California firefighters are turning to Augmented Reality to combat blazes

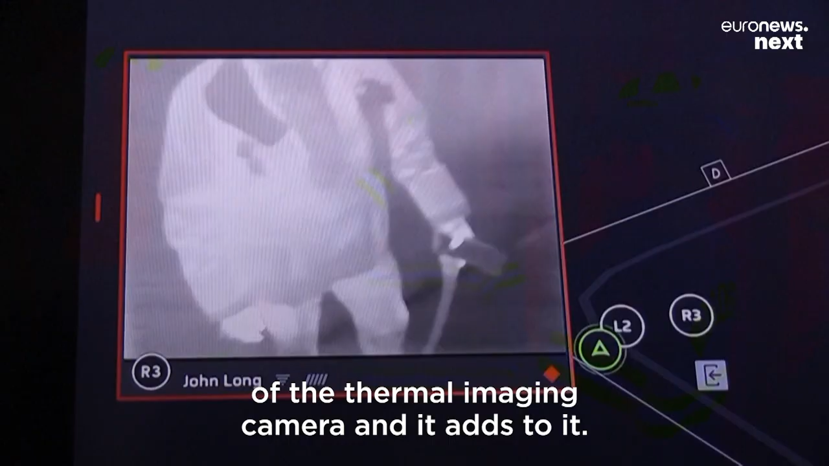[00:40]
But two, and probably more importantly, is it takes the basic technology of a thermal imaging camera and it adds to it.
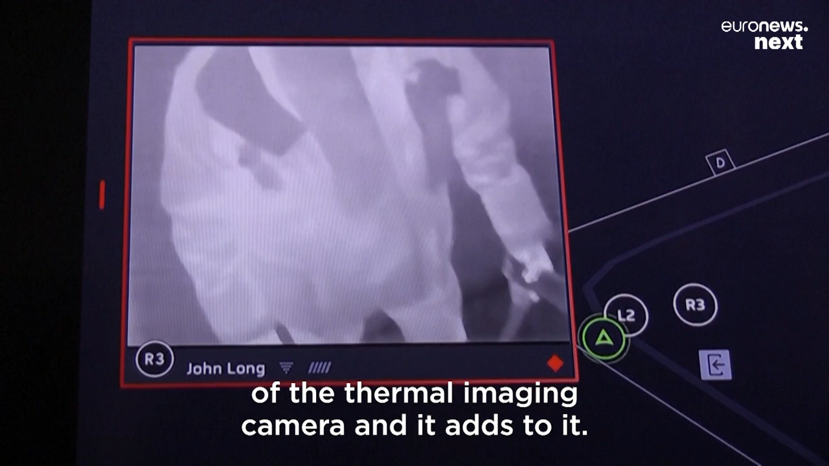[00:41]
It has this thing called Edge Tech which we pioneered first in the industry.
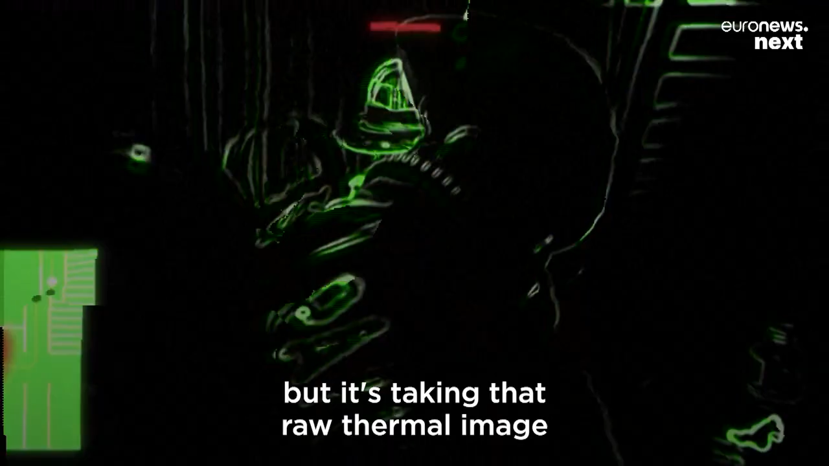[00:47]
But it's taking that raw thermal image and it's placing a green cartoon outline.